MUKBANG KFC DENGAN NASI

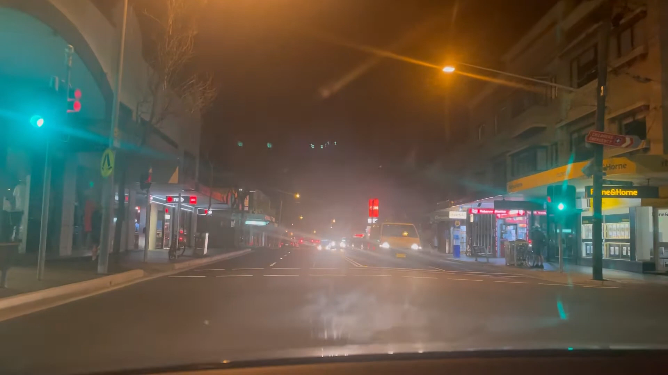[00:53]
Oke, jadi kita pulang. Sepi banget ya, karena masih lockdown.